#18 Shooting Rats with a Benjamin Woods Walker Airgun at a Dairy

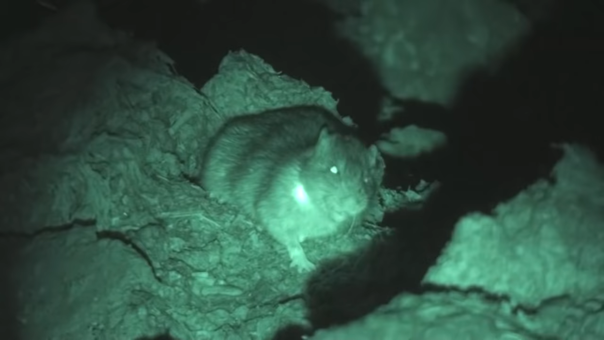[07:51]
This guy was laying up on top of the mud there, and
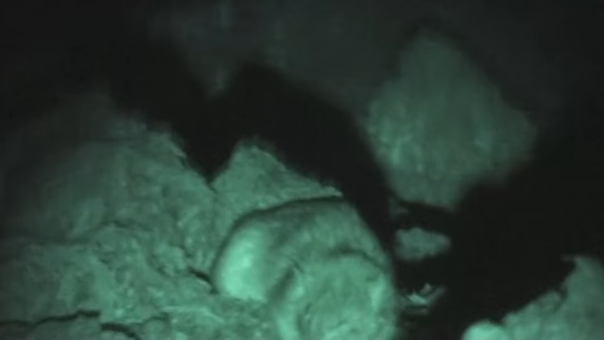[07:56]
gave him a couple of good whacks, and he gives me the evil eye, and over he goes. I probably have a lot of rat curses on me by now.
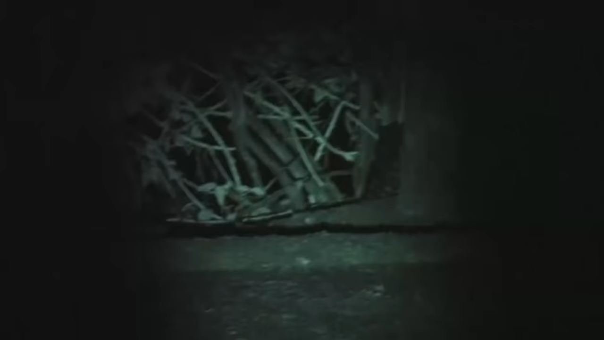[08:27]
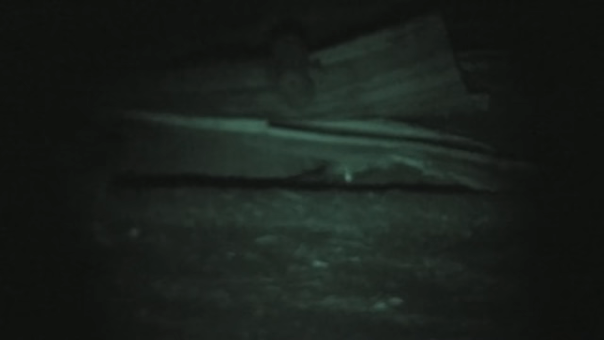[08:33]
This is about a 25, 28 yard shot. There's an old sliding, rolling door for one of the barns that the wind got hold of and tore it off and just smashed it.
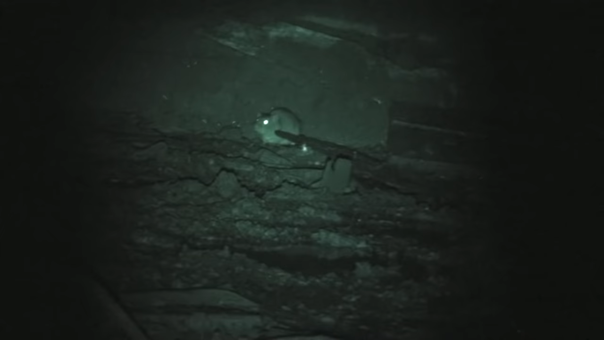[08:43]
And they've pushed it off to the side. The rats find its wonderful habitat.
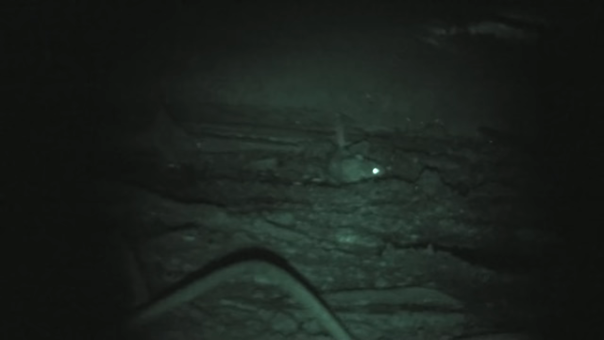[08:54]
This is another example of a good, clean shot, but a lot of quick animation and then lights out. Still not ideal, I suppose, in the sense of shoot them in the head and they lay down and die,
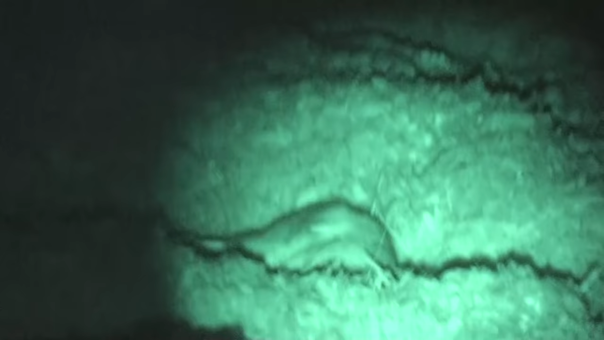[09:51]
And here is a rat in the feed lane, where this is the feed for the cows. They come right out and get their share. And it's a good place to shoot. when you can catch them there, because there's no chance of ricochet. The energy of the pellet is absorbed, if it goes through the rat, is absorbed easily and is not going to bounce off hard surfaces and injure a cow.
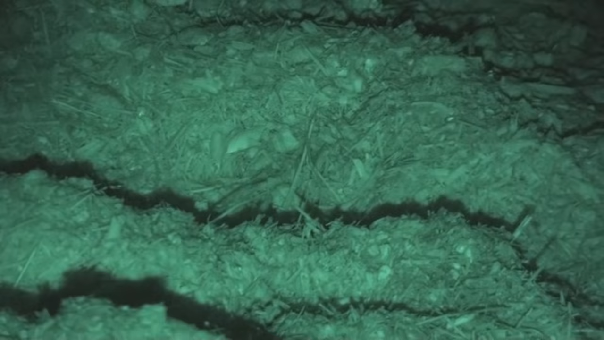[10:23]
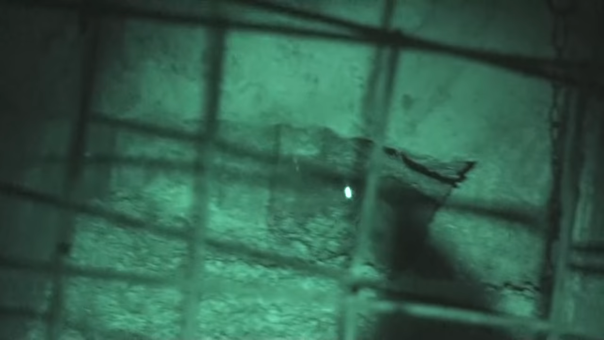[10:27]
And peeking through the metal lattice work that
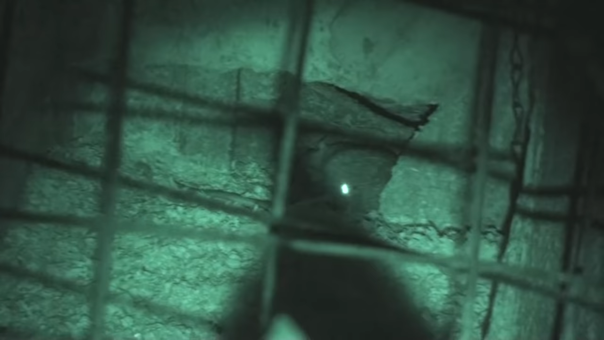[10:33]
they use for the temporary calf pens, I caught this guy, and then his buddies decide that they're getting out of Dodge.
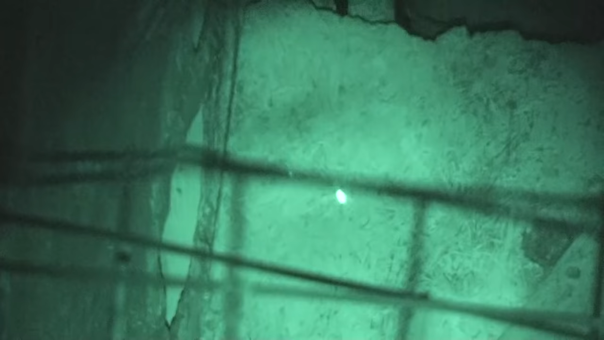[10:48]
And there's even one up high here on the left.
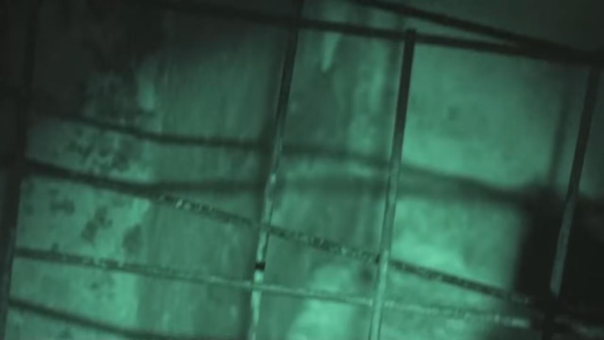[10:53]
Yep, pulled his head back. They can see or sense the infrared light.
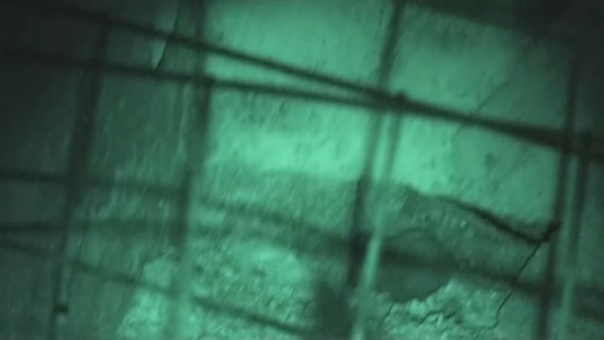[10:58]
And the more I hunt there, the more
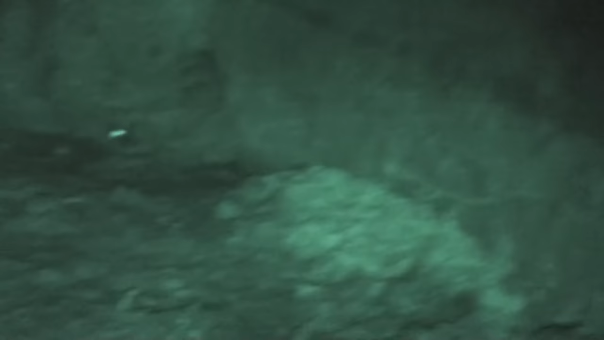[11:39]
And this is the start of the big pile up.
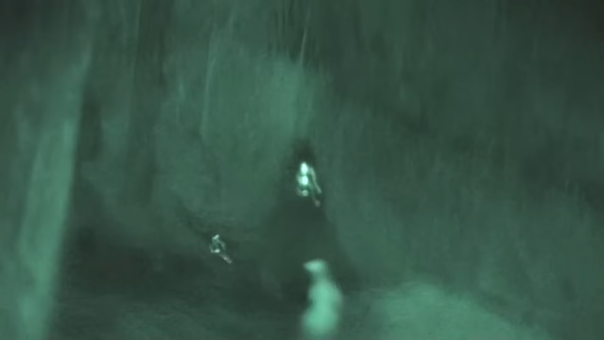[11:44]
This is in the calf barn once again.
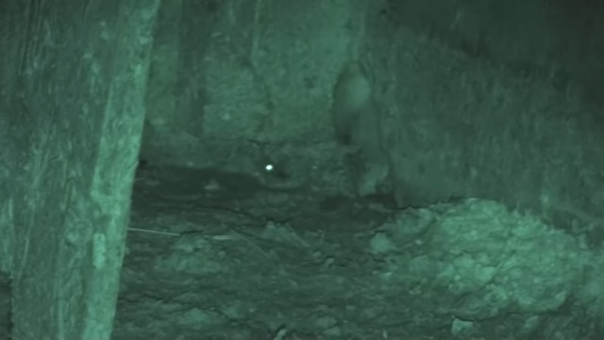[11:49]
You can see all the round, nice round holes that they've chewed through the plywood dividers, so they have their own passageways. The rats will chew through just about anything. There are a lot of examples there in the old tires where they have actually chewed their way right through the tread portion of a tire, made a nice round hole, so makes a nice home for them, but it's incredible that they could chew their way through a tire.
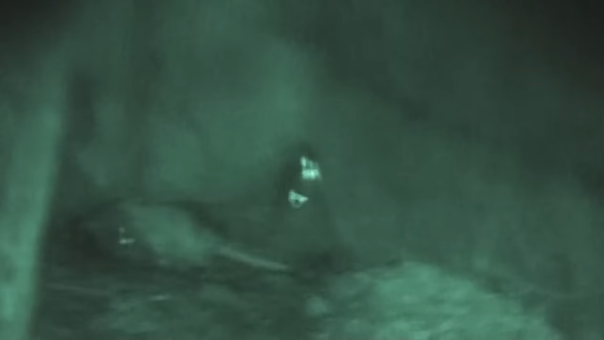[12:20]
And here's number two in the pileup. Nap time for rats. Looks like a snake cobra for a snake charmer there. Should put in some Middle Eastern music to go with that. And here comes number three.
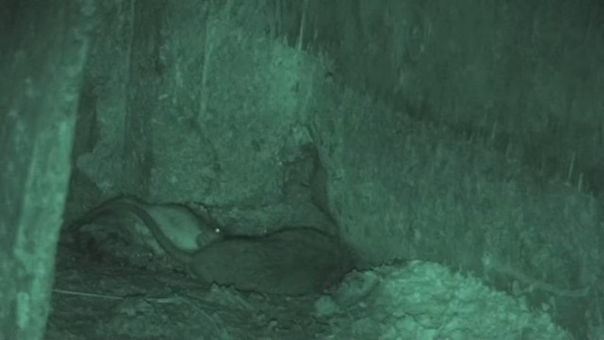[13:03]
They get very curious when their buddies don't behave as expected. And I'm seeing more and more evidence of cannibalism as I go along. Rats that I shoot that are dead, and come back by
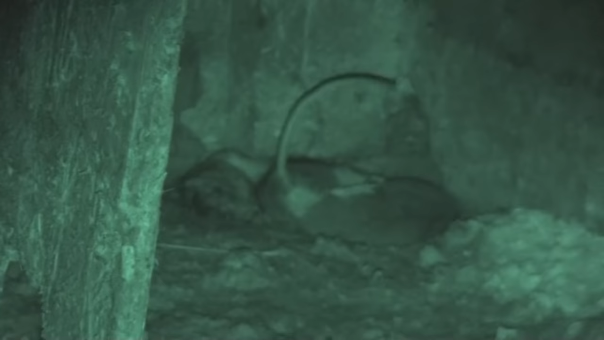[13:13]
half an hour later and they're gone, or I catch a rat actually dragging them away. And I don't know how prevalent cannibalism is in rats. I do know that in hard times that the mother rats will have a litter and turn right around and eat them all. But during times of plentiful food,